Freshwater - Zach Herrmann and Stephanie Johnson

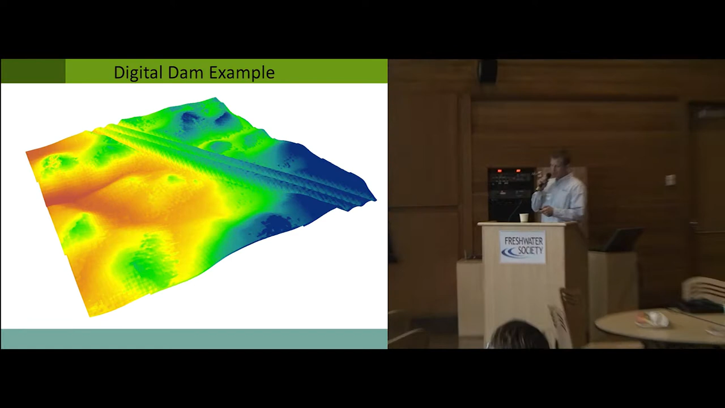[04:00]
This is Interstate 94. It cuts through our project area. You can see the two lanes of traffic. And we know that there's a fairly sizable structure that exists under the road at this location. You can see the browns correlate to low elevations. You work your way up through the yellows to the blues to high elevations. What the computer would actually interpret this, if you didn't go through the reconditioning process, would flow would actually accumulate, hit this road, and continue along the road, causing errors in the in hydrologic parameters as you move downstream.
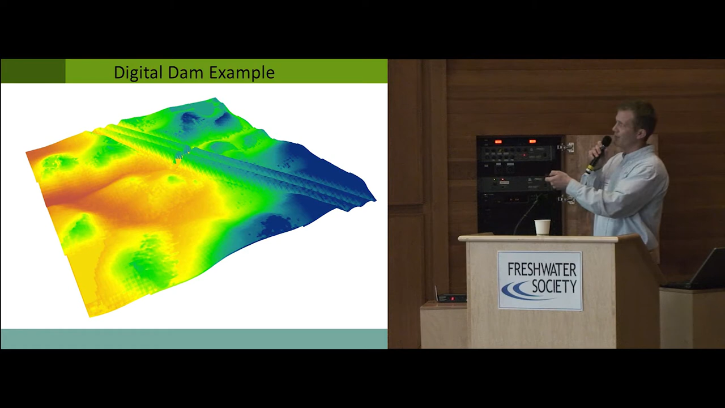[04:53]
And through some GIS processing, we can actually eliminate the road through that location. And what that does is that allows the flow to continue to accumulate downstream, and we get the correct flow accumulations as we move downstream from the interstate here. Now, this slide just illustrates